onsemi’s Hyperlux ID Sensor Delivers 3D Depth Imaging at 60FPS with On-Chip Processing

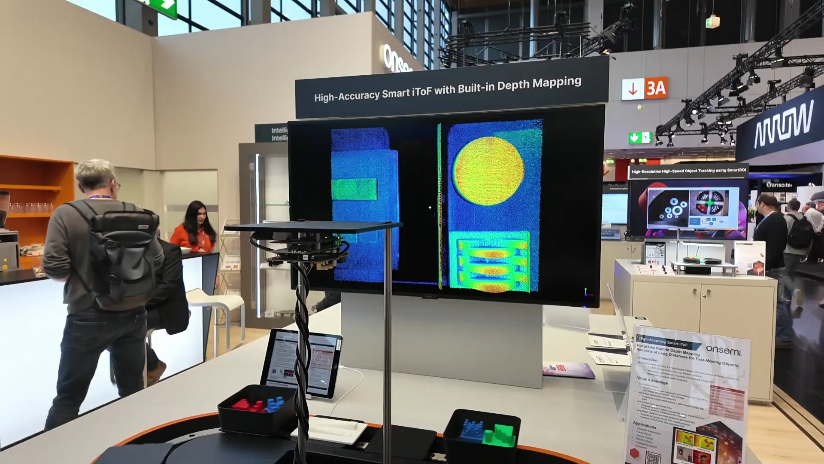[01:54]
And so basically if you've got a camera system which is purely based on color vision that black object or the white object you're not really going to be able to see the difference but you